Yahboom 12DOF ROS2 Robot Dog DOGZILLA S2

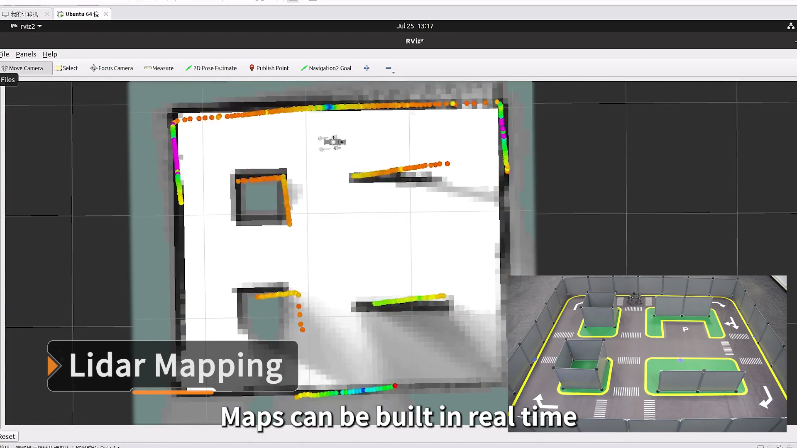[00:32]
Maps can be built in real-time with omnidirectional laser scanning.